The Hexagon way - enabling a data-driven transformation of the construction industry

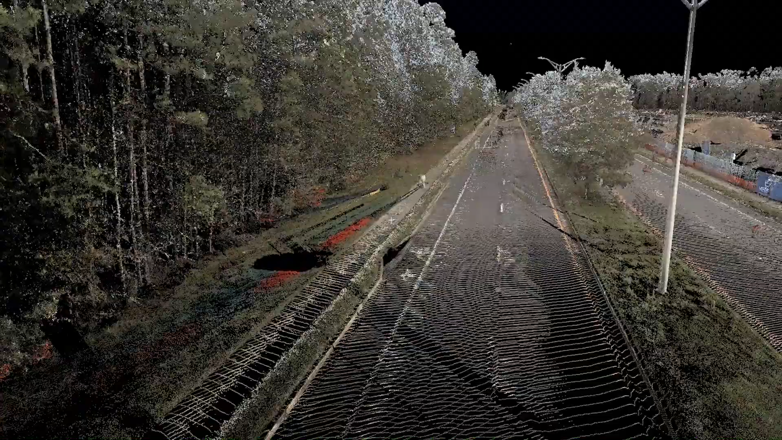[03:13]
scanning and mobile mapping solutions to see what's above the ground and our solutions allow you to bring all
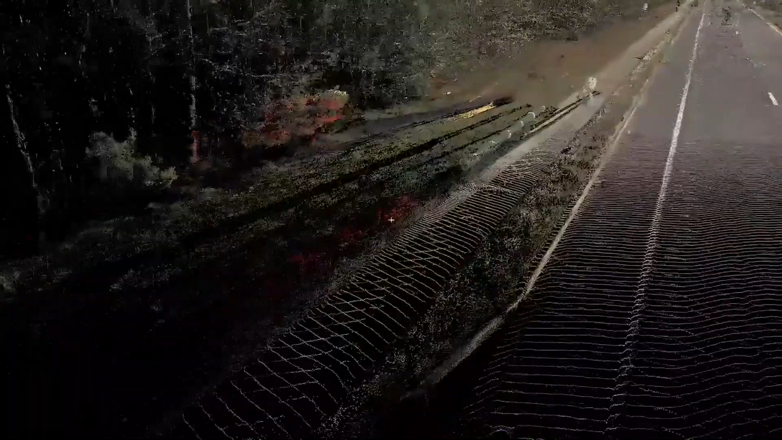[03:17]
that together into one digital reality to help you understand the whole. For those wanting to start into reality capture within the heavy construction industry